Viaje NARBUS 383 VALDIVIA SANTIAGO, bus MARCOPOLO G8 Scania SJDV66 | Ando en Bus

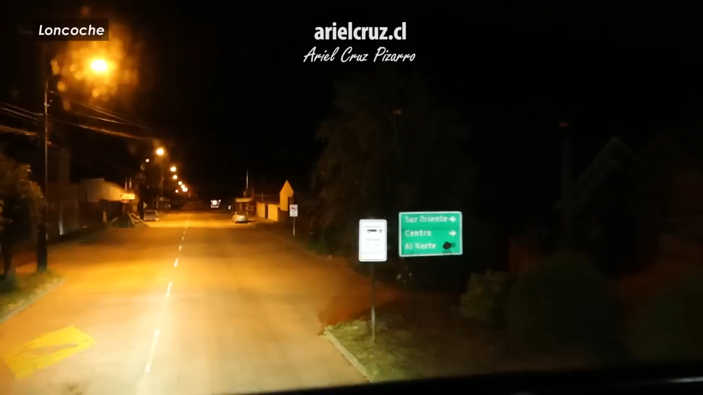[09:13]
La primera parada intermedia del bus fue en Loncoche, lugar donde Narbus tiene una agencia en calle Benjamín Biel. Hemos visto esa ciudad en otros buses diurnos, en los que cubren el tramo Temuco-Valdivia, ahí lo pueden ver mucho mejor. Es una ciudad bonita,